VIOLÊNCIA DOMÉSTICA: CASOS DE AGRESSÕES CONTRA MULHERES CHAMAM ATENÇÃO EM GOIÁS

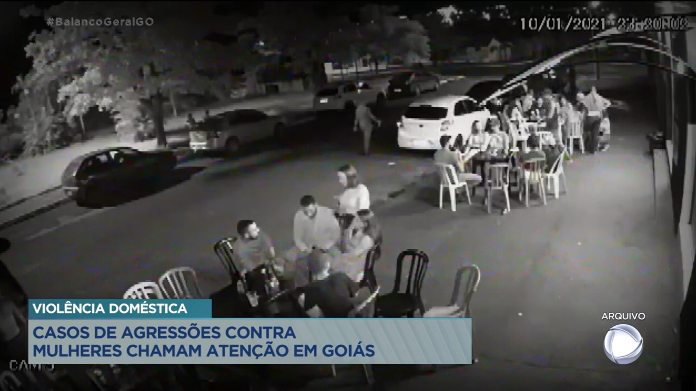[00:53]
Em Morrinhos, cidade que fica na região sul do estado, a 130 quilômetros da capital, mais um flagrante. Essas imagens, gravadas por câmeras de segurança de um bar, mostram um casal de namorados e alguns amigos sentados, quando o rapaz de bermuda, boné e camiseta regata se aproxima com um copo na mão. Ele conversa com a mulher e em seguida começa a agredir o namorado dela. Depois, desfere vários socos do rosto da mulher, que já estava de pé.
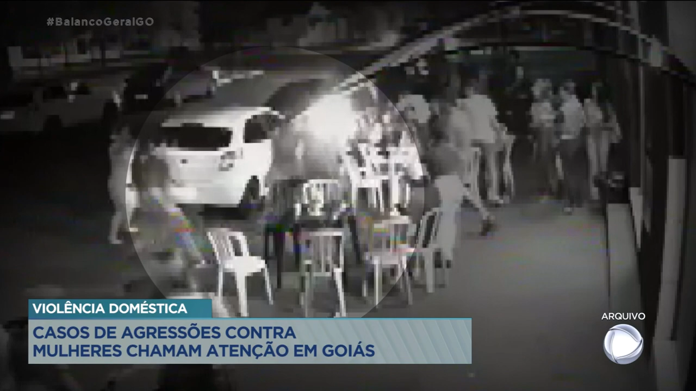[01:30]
O bar estava cheio, tinha até policiais no local. Mesmo assim, a maioria dos frequentadores nada fez para ajudar as vítimas. Segundo a polícia, o homem que aparece nas imagens praticando as agressões é Fernando Henrique Afonso, de 44 anos,